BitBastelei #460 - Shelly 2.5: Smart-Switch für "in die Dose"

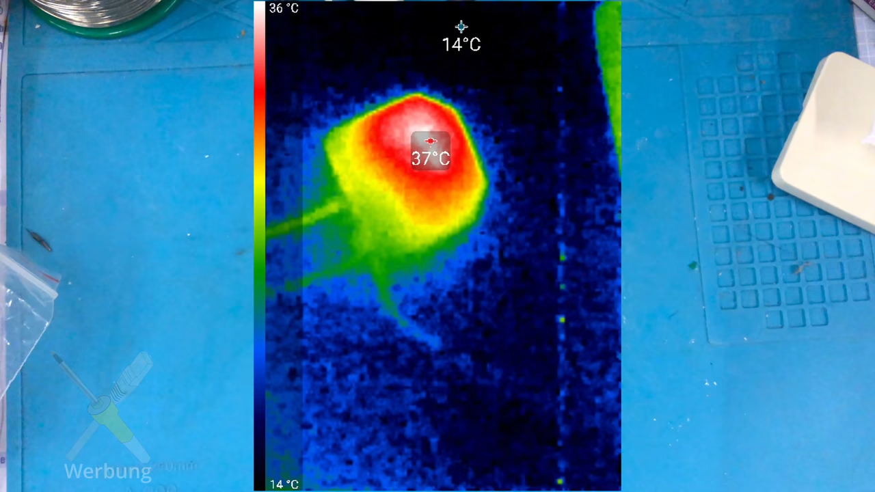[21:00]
On screen: scale top 36°C, scale bottom 14°C
dieses hier ja wenn wir uns dieses Ding von außen angucken das wird warm das wird sehr warm und das ist ein großes Problem
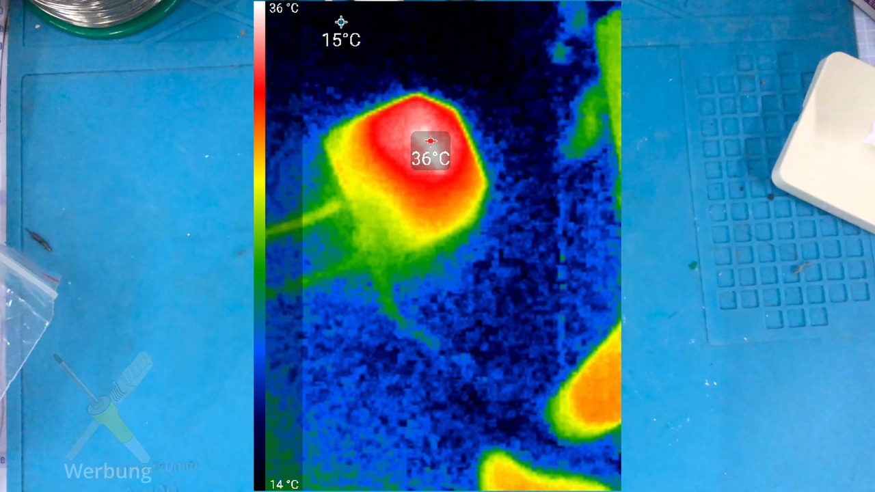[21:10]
On screen: scale top 36°C, scale bottom 14°C
von diesen Shellys das ist auch mehr oder weniger so der known bug von den Dingern das Netzteil was da drin ist wirft eine Menge Hitze ab und das wird zum Problem prinzipiell sagt der Hersteller davon geht keine Gefahr aus
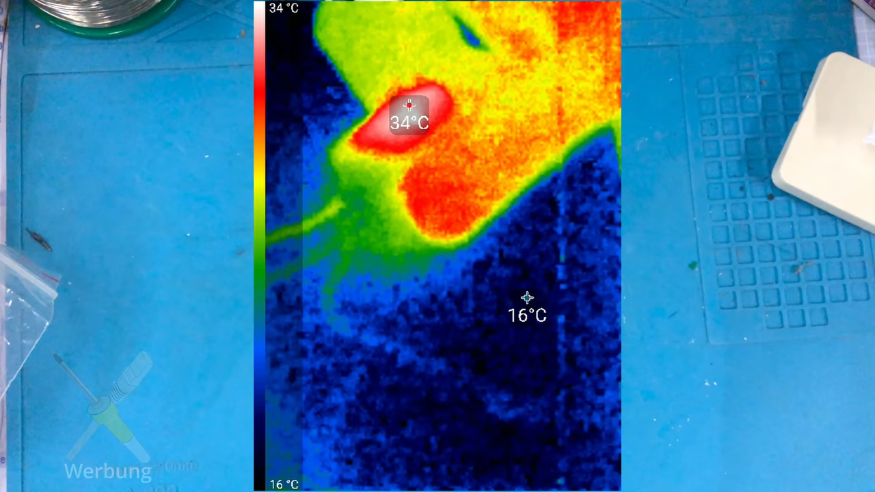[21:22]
On screen: scale top 34°C, scale bottom 16°C
und da würde ich ihm auch erstmal zustimmen ich meine es gibt eine Thermoabschaltung das ab einer gewissen Temperatur das Ding ausschaltet und wieder abkühlen kann aber nichtsdestotrotz ist es extrem warm
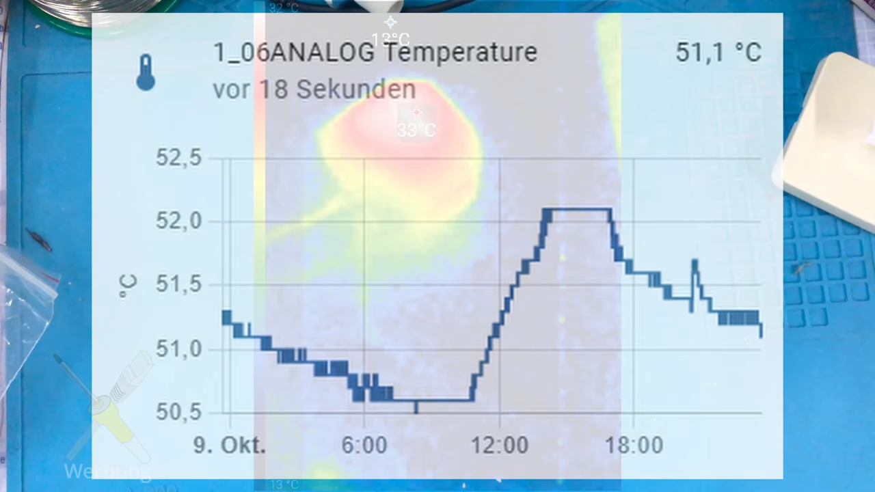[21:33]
der interne Temperatursensor meldet im Leerlauf ohne Last bei mir wenn ich es testweise hier irgendwo